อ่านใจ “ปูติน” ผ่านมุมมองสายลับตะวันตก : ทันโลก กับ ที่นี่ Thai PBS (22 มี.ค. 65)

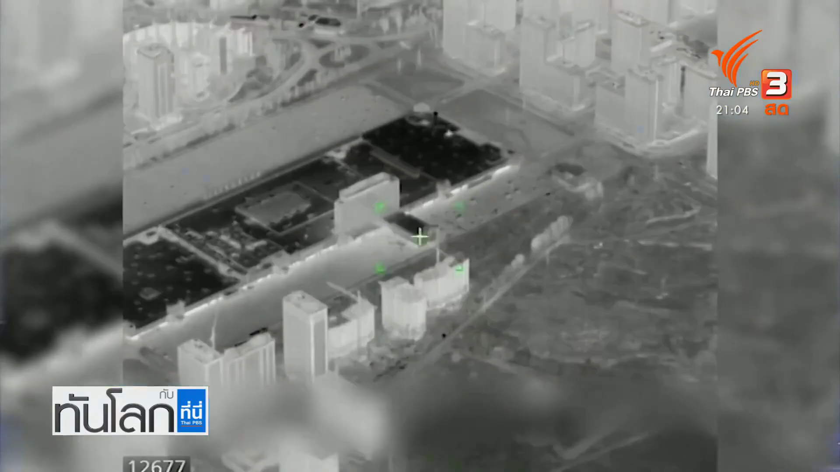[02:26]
เขาอ้างว่าศูนย์การคาแห่งนี้ถูกใช้เป็นคลางเก็บอาวุธและฐานยิ่งขีปนาวุธของยูเกรนก็เสทอได้เห็น